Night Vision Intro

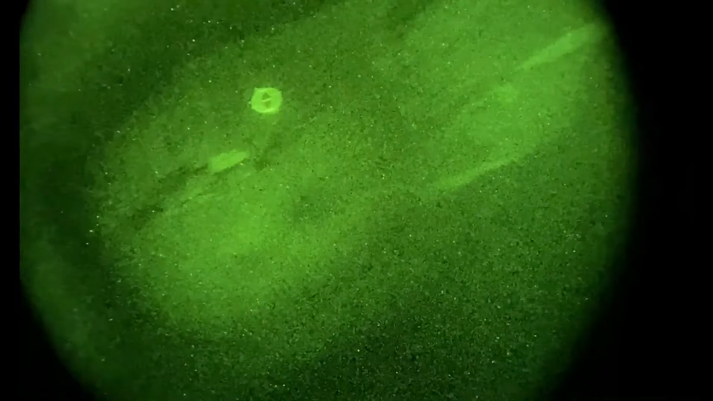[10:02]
The quick passive aiming, as if you were looking through your EOTech optic reese on this one, so you can see it just like he normally would, but just by looking through the optic instead of having the IR laser.
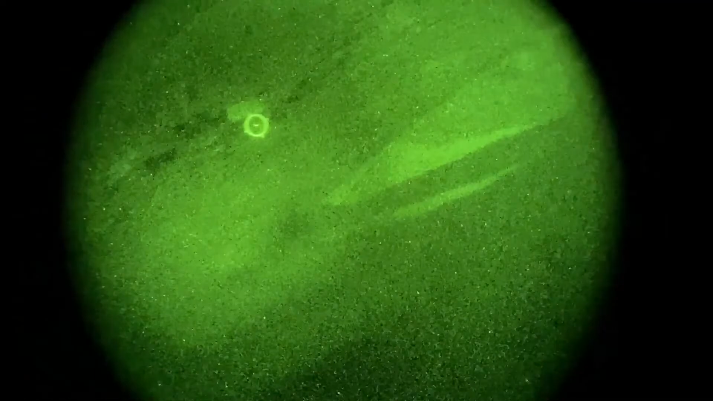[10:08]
But I mean, those are pretty basic setups. I don't know what we're at here. Yeah.